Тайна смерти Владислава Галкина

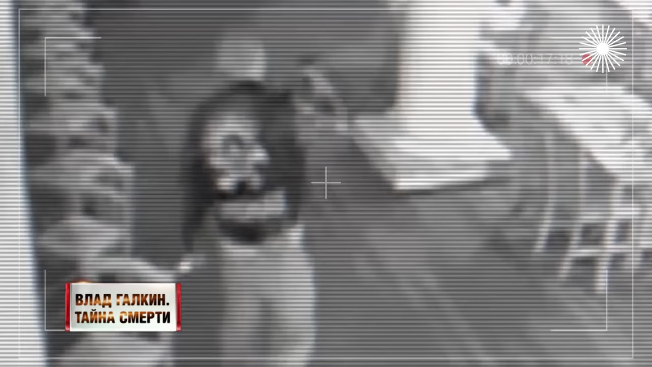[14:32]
Сейчас и тогда хорошо видно, ни в зале, ни за барной стойкой нет ни души.